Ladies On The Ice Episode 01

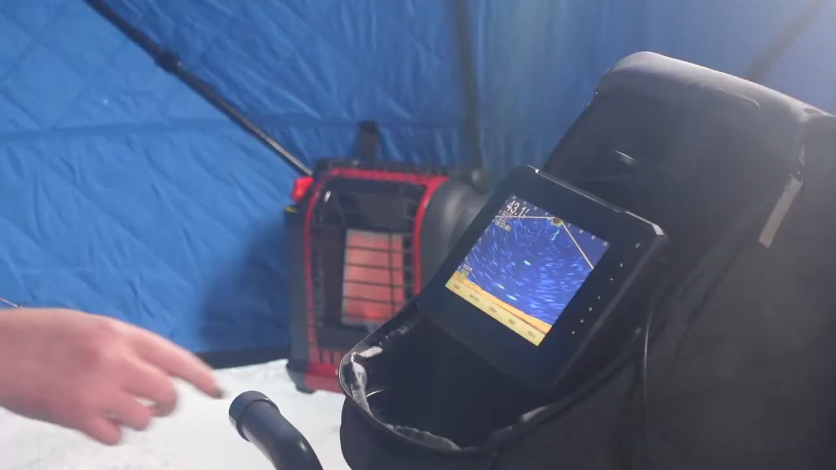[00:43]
So you see something cruising in up here. Alright, there, Jody.